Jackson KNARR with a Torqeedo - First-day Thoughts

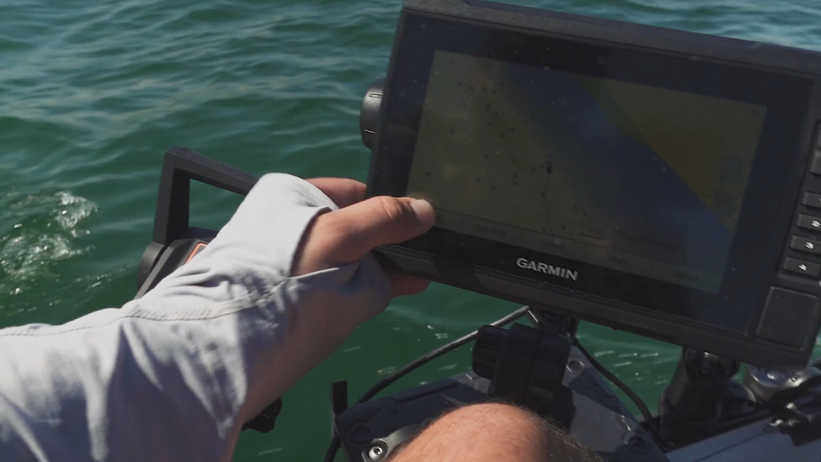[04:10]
See how I get back? Okay. I don't really know how to read this. I mean, for all I know, that could be like, hey, there's tons of fish here, Ben.